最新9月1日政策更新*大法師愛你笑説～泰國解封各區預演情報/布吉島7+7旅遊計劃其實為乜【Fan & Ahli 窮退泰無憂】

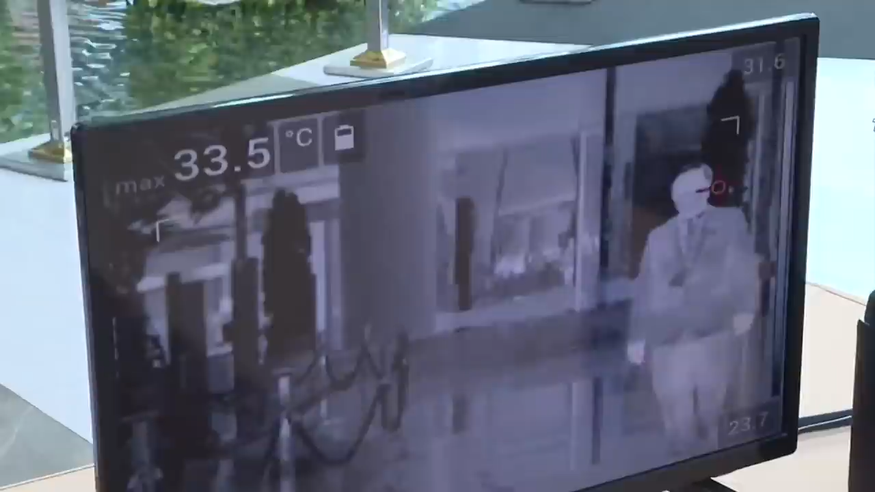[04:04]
On screen: max 33.5°C
要很肯定它是涼了體溫過了我們的螢光幕,沒有發燒才可以入商場至於這個快速測試,